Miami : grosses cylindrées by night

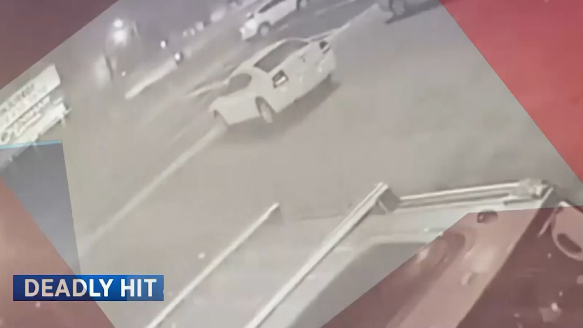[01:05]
Un mort est si blessé hier dans un accident.
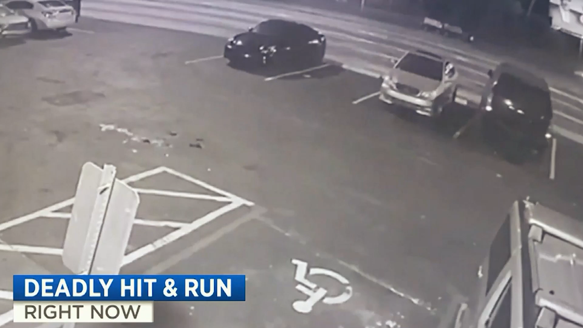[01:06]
Voici les images de la vidéosurveillance.
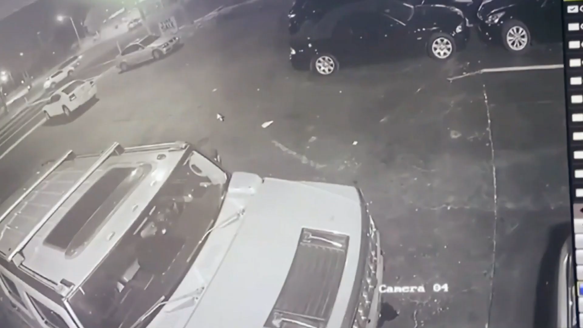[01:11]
Un des participants du rodeo a percuté une voiture dans laquelle se trouvait toute une famille.